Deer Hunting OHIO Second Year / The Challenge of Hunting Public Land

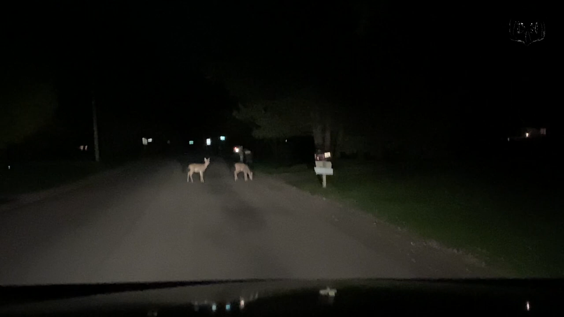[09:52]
I drive all the way to Ohio, and there's a deer in front of my house.